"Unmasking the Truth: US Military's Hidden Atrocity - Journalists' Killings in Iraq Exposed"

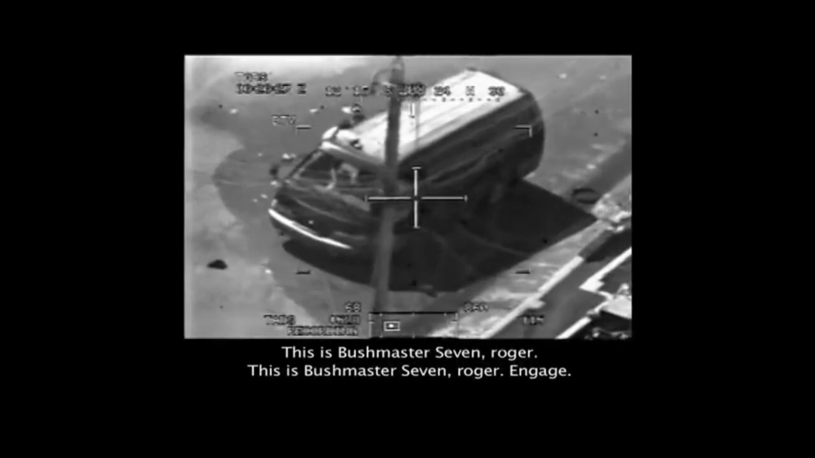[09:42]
This is Bushmaster 7, roger, engage. 1-8, engage. Clear. Come on.
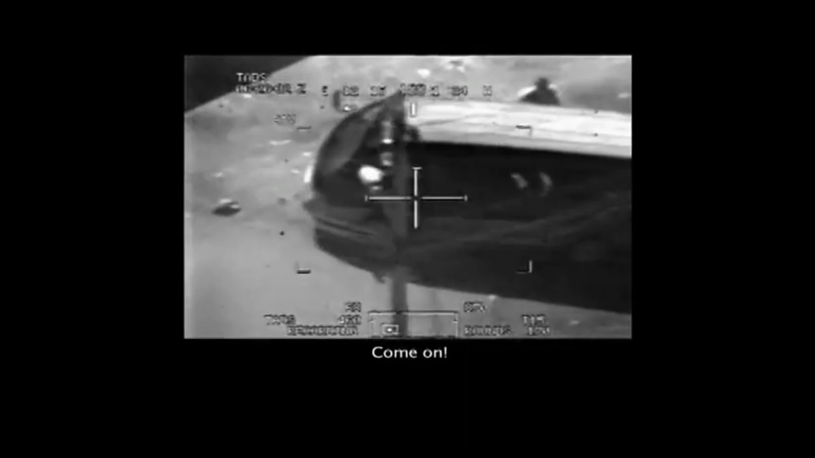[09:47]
Clear.
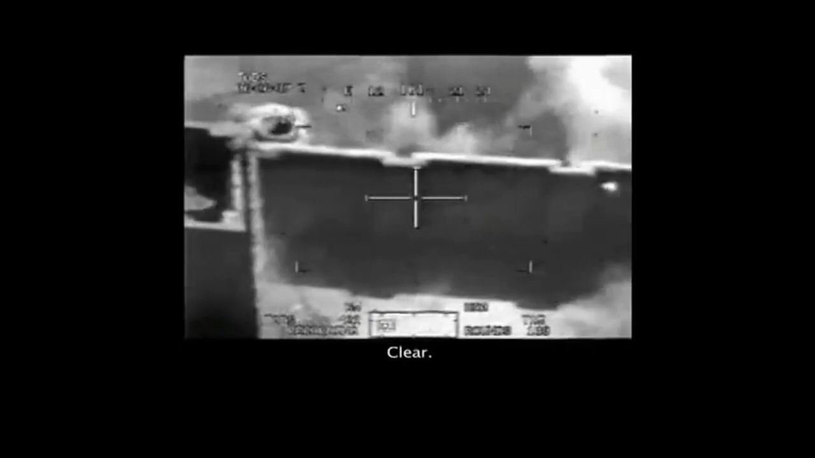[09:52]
Clear. Orange.
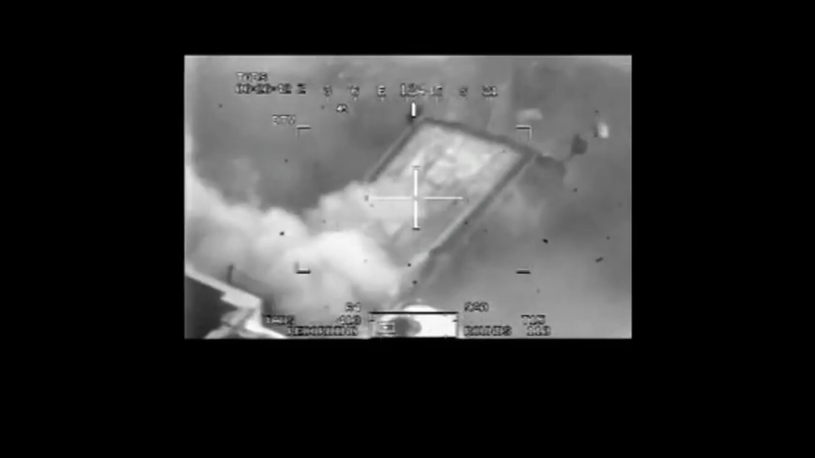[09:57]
Coming around, clear. Roger. Trying to,
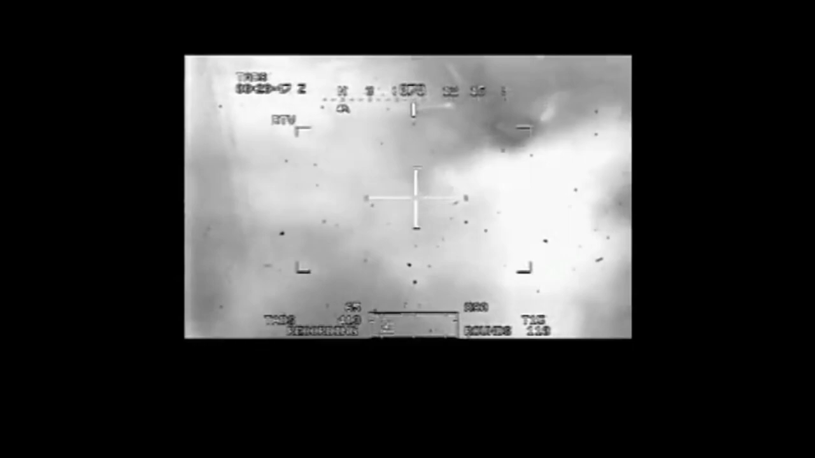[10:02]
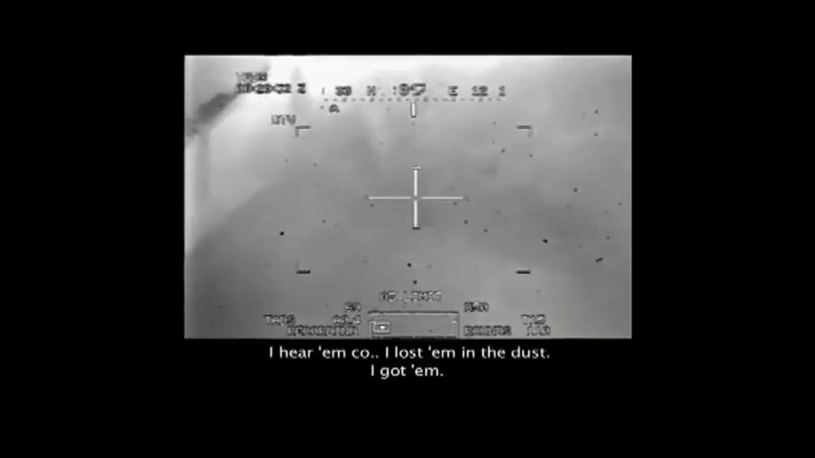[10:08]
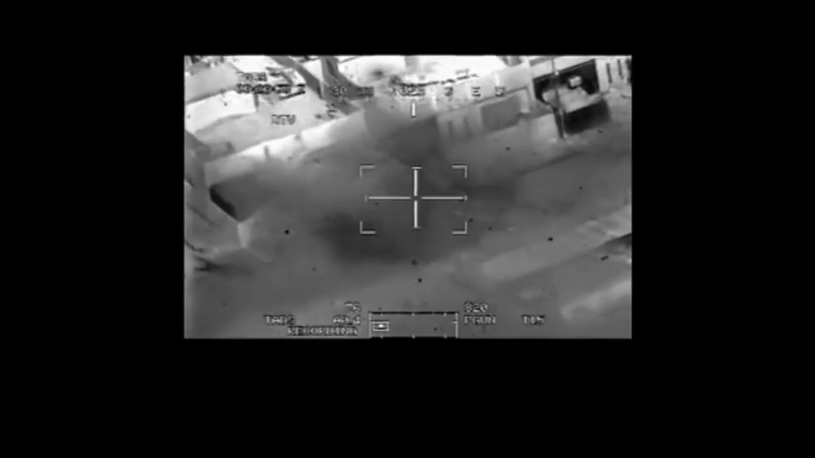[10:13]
firing? Crazy Horse is Bushmaster 4. You got any BDA on that truck?